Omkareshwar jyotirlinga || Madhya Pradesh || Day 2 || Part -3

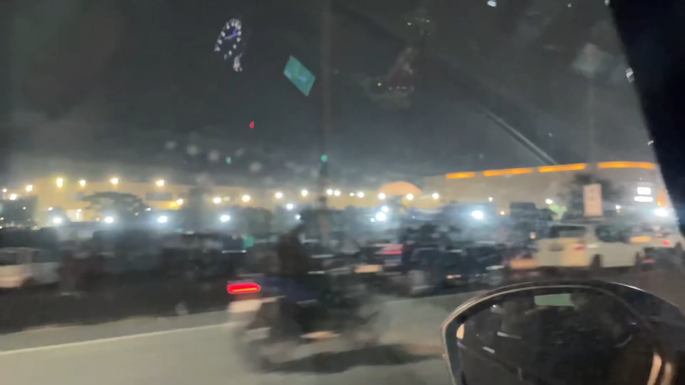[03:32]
अब चूंकि आगे हम ये देखिए हम गाड़ी में है,
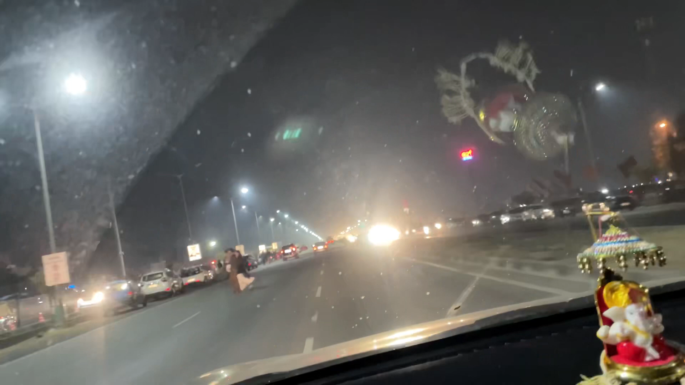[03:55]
तो ये देखिए ये, और गाड़ियां देखिए भैया, इतना पार्किंग मॉल के अंदर तो होगी, मॉल के बाहर पब्लिक, लोग डर नहीं रहे रोड क्रॉस करने के।